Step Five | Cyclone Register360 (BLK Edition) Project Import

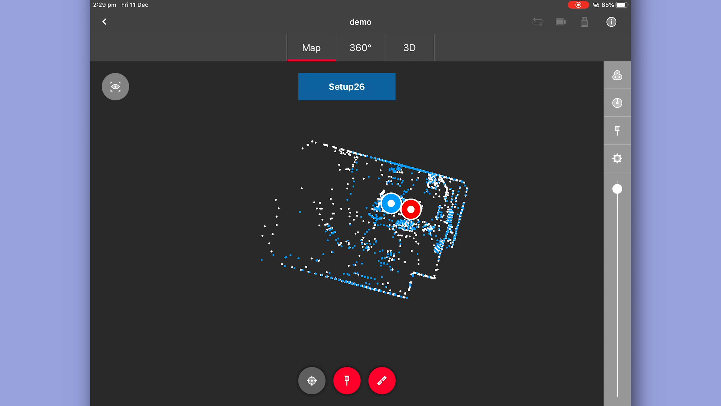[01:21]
On your app you press the information button in the top right hand corner and select sync server.
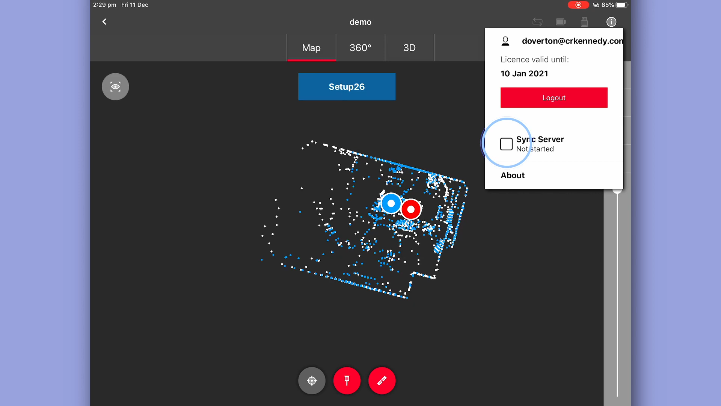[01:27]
On your computer select create new project.